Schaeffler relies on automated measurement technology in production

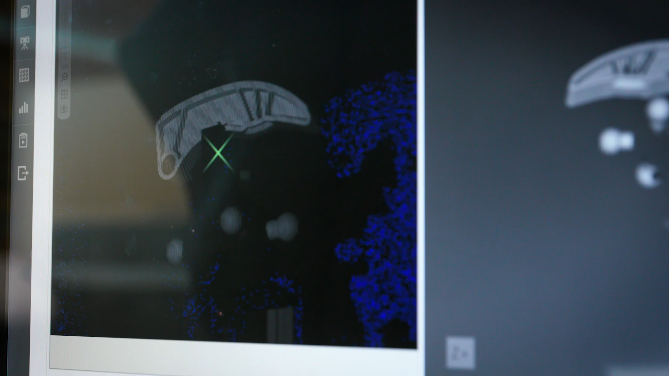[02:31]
With the software solution, we cover the entire process, measurements,